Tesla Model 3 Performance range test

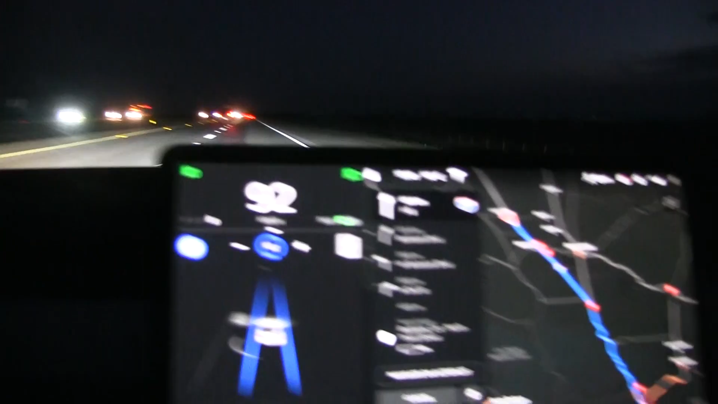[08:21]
And if you look here, we have... Well, let me adjust a little bit. So, we have 54 percent left,
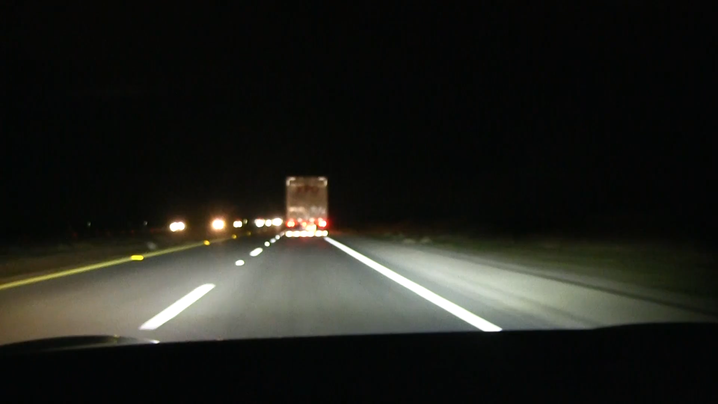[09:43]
Wow, the wind is pretty strong now. I wonder if it's stronger now in the evening run than in the afternoon.